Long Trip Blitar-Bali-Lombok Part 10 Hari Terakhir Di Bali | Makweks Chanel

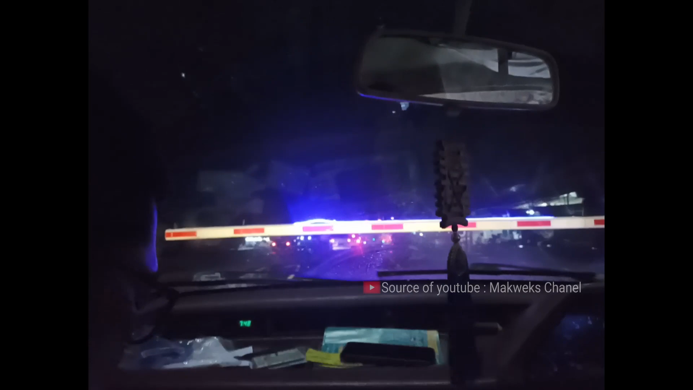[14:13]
Ini terlihat ramai banget untuk parkirannya yang mau menyeberang ke kereta.